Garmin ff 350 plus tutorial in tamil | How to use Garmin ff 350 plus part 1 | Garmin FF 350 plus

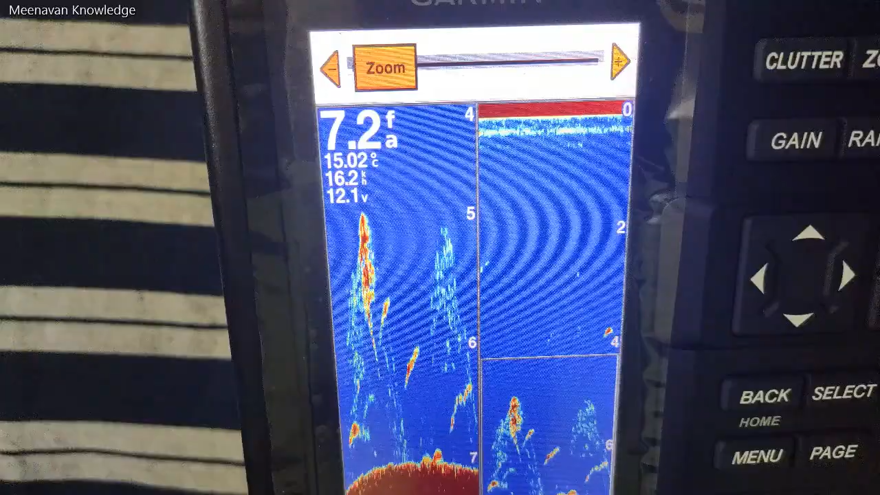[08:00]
On screen: depth 7.2 fa, water 15.02°C
ஸோ கெயின் எப்படின்னு பாத்தீங்கன்னா உங்களுக்கு வந்து கீழே உள்ள இன்ஃபர்மேஷன் எனக்கு ரொம்ப தெளிவாக வேணும்,
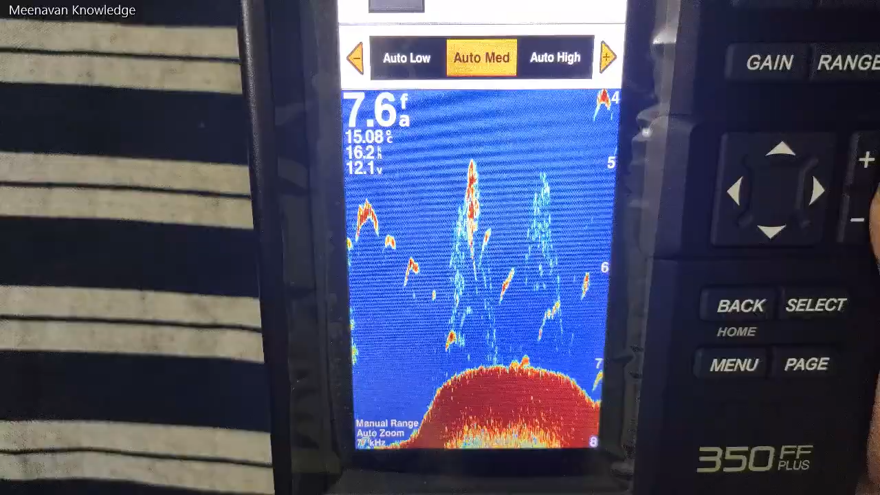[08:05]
On screen: depth 7.6 fa, water 15.08°C
மீடியமாக வேணும், மீடியமாக இருந்தாவே போதும், ஸோ அப்படின்னு சொல்கிறத நீங்கள் பிரித்து பிரித்து வச்சுக்கலாம்.
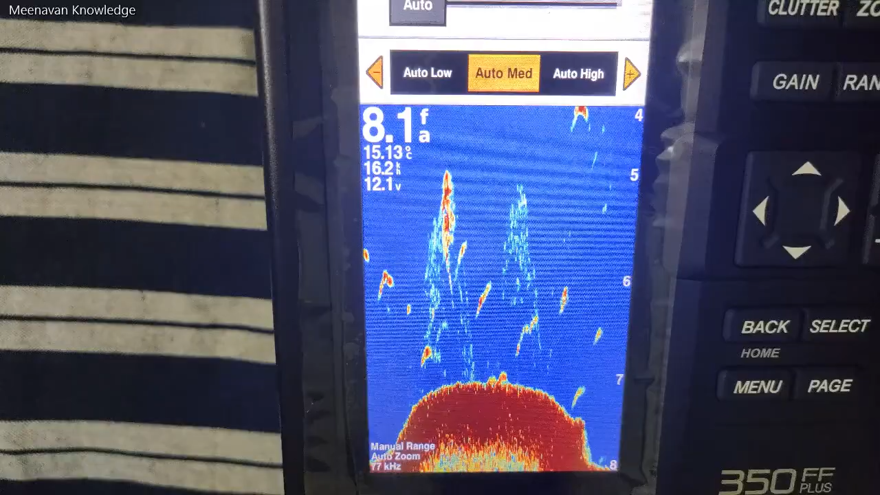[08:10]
On screen: depth 8.1 fa
ஸோ அதுக்கு தான் ஆட்டோ லோ, ஆட்டோ மீடியம், ஆட்டோ ஹை. நீங்கள் எப்போதுமே ஜஸ்ட் நீங்கள் ஆட்டோ போட்டு வச்சுருந்தாவே உங்களுக்கு கரெக்டாக இருக்கும்.
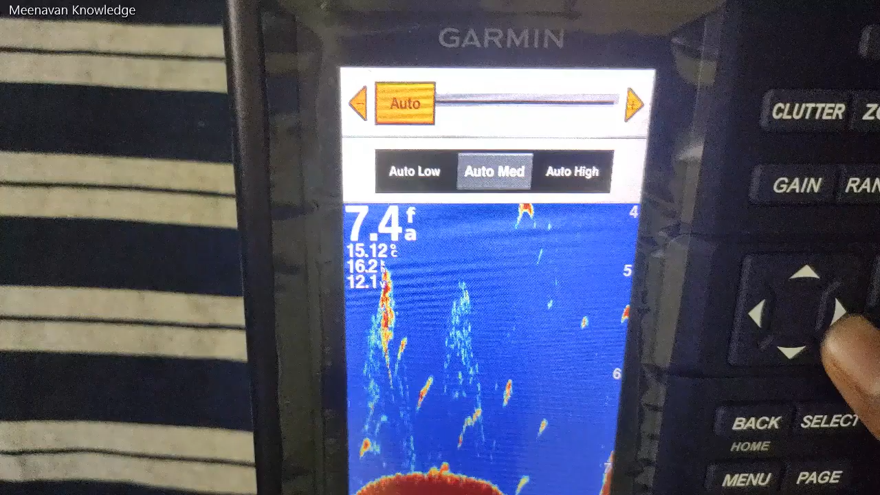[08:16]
On screen: depth 7.4 fa
ஓகேவா? மீடியம் இல்லை ஹை அது வச்சுக்கிறேங்க.
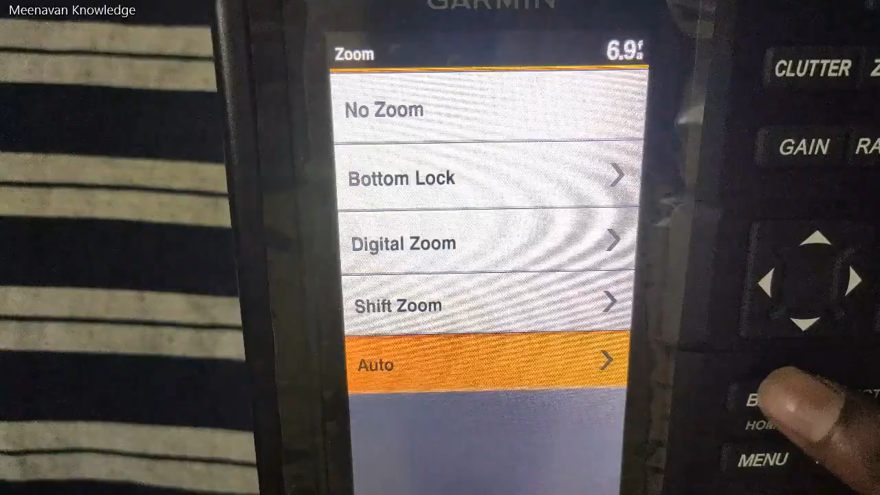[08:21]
ஸோ கெயின் இதான். ரேஞ்ச் வந்து இதை பார்த்தீங்கன்னா இப்போ உங்களுக்கு ட்ரெடிஷ்னலாக உங்களுக்கு வந்து உங்களோட வியூ காட்டிக்கிட்டு இருக்கு.
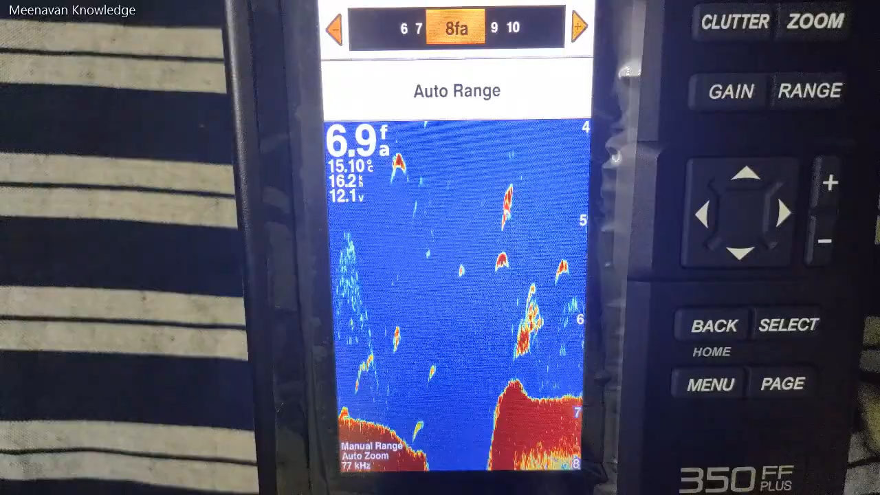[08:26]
On screen: depth 6.9 fa
எனக்கு வந்து இப்போ 8 வரையே காட்டுது, 4 ல இருந்து 8.
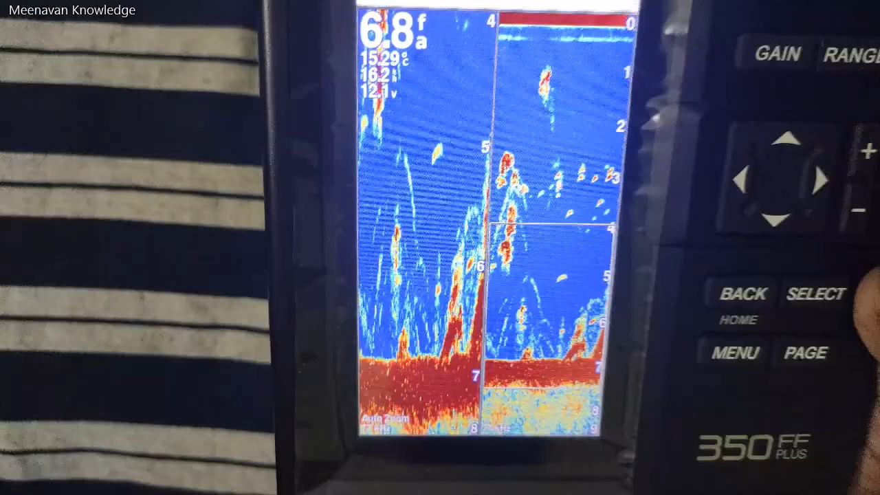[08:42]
On screen: depth 6.8 fa
மேக்ஸிமம் வந்து நம்ம ஃபிஷ் ஃபைண்டர் வந்து எப்போதுமே செட்டிங்ஸ் செட் பண்ணக்கூடாது, எல்லாம் ஆட்டோ மோட்லேயே நீங்கள் போட்டு யூஸ் பண்ணுங்கள்.
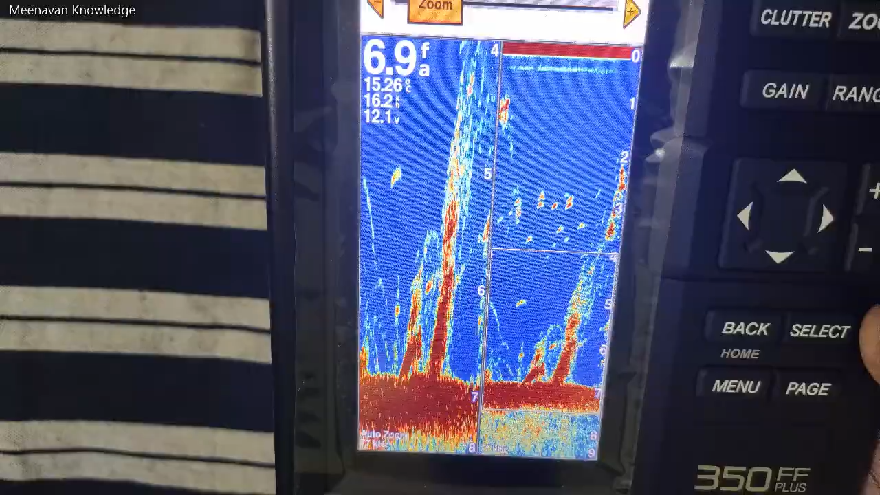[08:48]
On screen: depth 6.9 fa
ஆட்டோ மோடில் நீங்கள் போட்டிங்கன்னா கம்ப்ளீட்டாக அதுவே டிடெக்ட் பண்ணி உங்களுக்கு கிளியரான விசிபிள் காட்டும்.
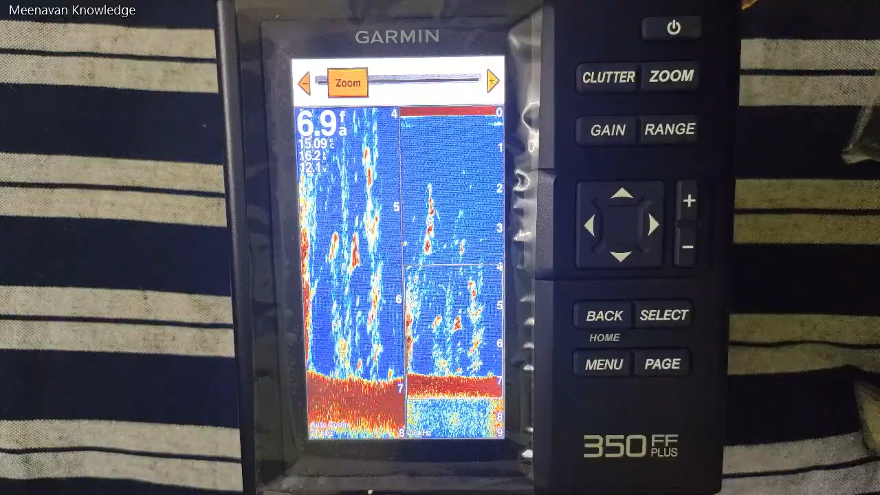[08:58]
ஸோ அதுதான் இது ஃபிஷ் ஃபைண்டரில் இருக்கிற சிக்கல்.
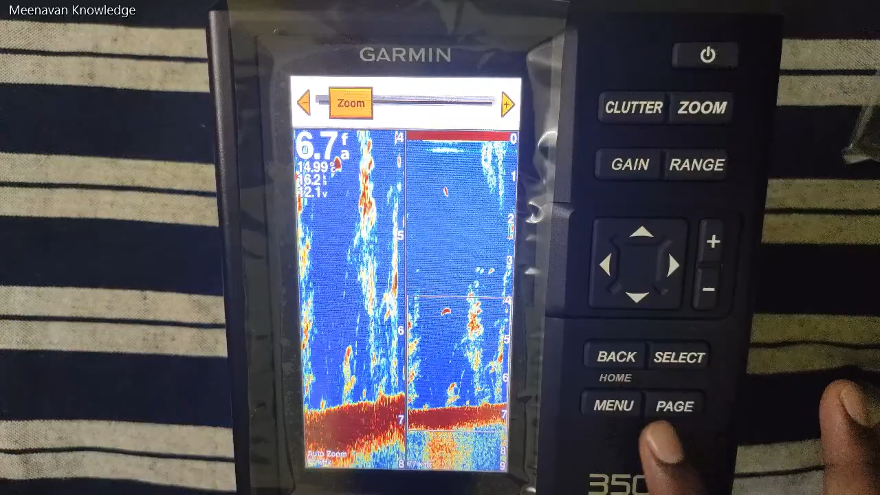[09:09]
On screen: depth 6.7 ft
ஸோ இப்போ வந்து நான் பேச் வந்து நான் சொன்னேன், ட்ரெடிஷ்னலு கீழே உள்ள மட்டும் பார்க்கறது, அதுக்கப்புறம் 2L ஃப்ரீக்வன்சி.
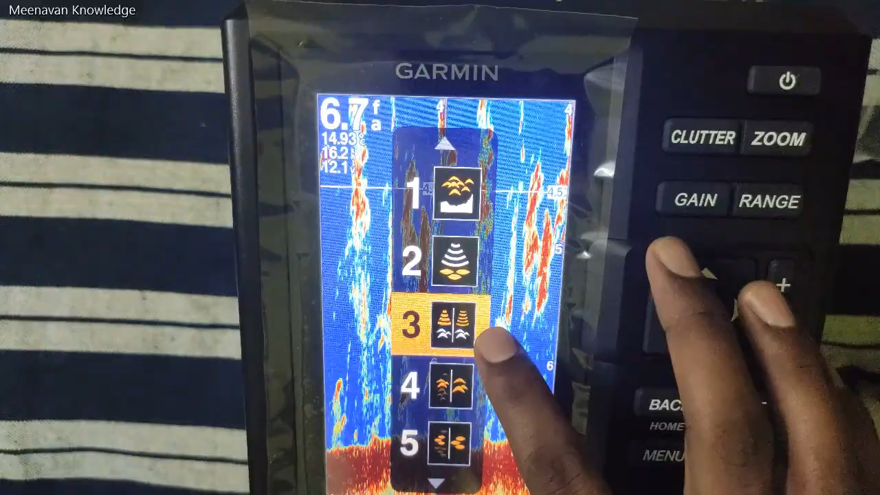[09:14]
On screen: depth 6.7 fa
ஸோ 2L ஃப்ரீக்வன்சி நீங்கள் வச்சிட்டீங்கன்னா பாருங்க 200 ஹெட்ஸோட ஆப்ஷனும் காட்டும்.
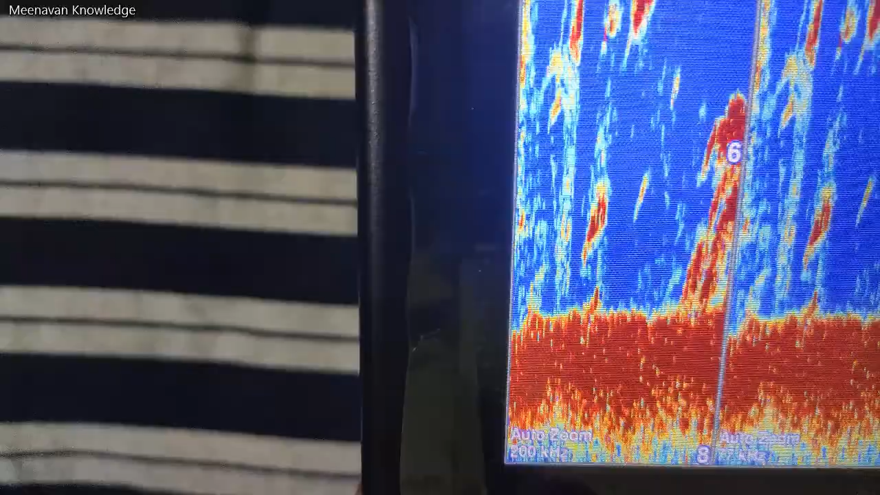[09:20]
200 உங்களுக்கு தெரியும்னு நினைக்கேன். ஸோ 200 காட்டும்.
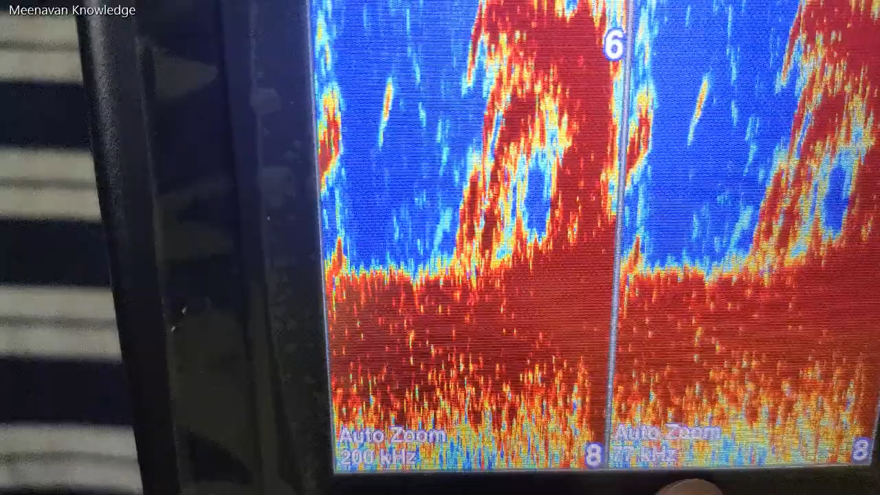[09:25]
இங்கே பார்த்தீங்கன்னா உங்களுக்கு 77ஓட இன்ஃபர்மேஷனும் காட்டும். ஸோ ரெண்டையும் நீங்கள் பக்கத்தில் வச்சுட்டு கிளியராக பார்த்துக்கலாம், இங்கே உங்களோட பாகம் எல்லாமே வரும்.
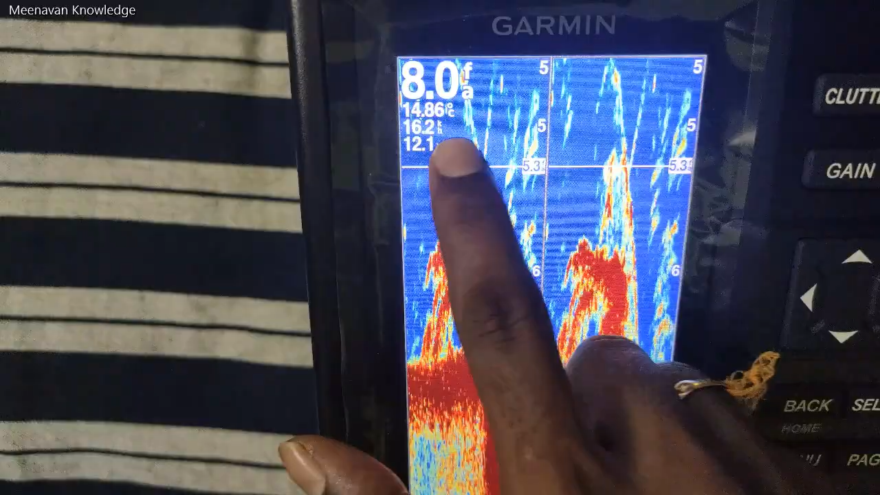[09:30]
இந்த ரெண்டையுமே நீங்கள் வச்சு கடலுக்கு போய் ஒரு டைம் நீங்கள் செக் பண்ணும்போது தான் உங்களுக்கே ஒரு டிஃப்ரெண்ட் தெரியும்.